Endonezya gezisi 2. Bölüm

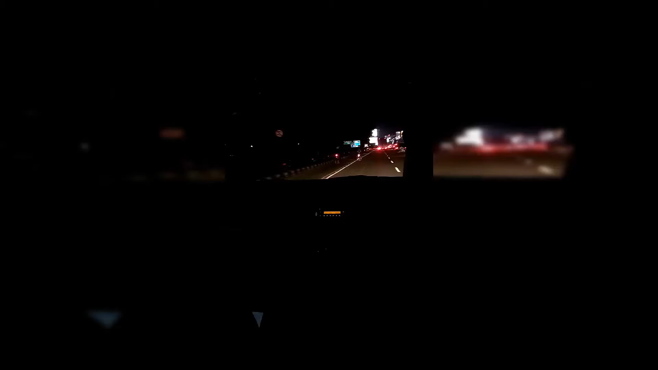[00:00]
Evet arkadaşlar, pasaport işlemlerini falan hallettim. Vizadır, pasaporttur falan. Vizadaki arkadaş sağ olsun bayağı bir soru sordu. Nerede kalacağım, ne yapacağım, ne yiyeceğim, ne içeceğim, inciğimi cinciğimi sordu. Hangi nikahını alacak beni? Şimdi taksideyim, otele doğru gidiyorum. Hava inanılmaz nemli ve sıcak.
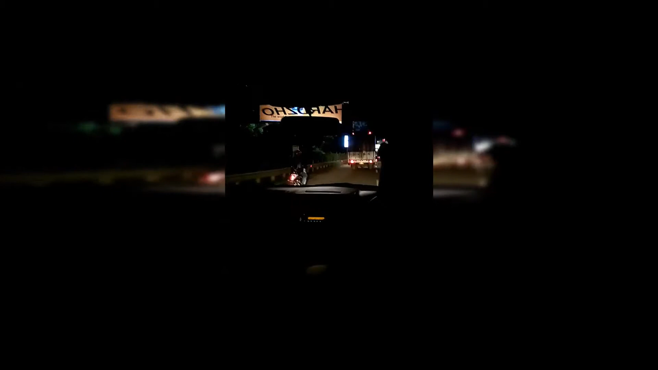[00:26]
Hiç böyle bir şey beklemiyordum. O İstanbul'daki yazın olan o nem falan bir hiç yani bunun yanında. Kıymetini bilin güzel milletimizin. Gördüğünüz gibi trafik tersten akıyor soldan. Otele doğru gidiyoruz.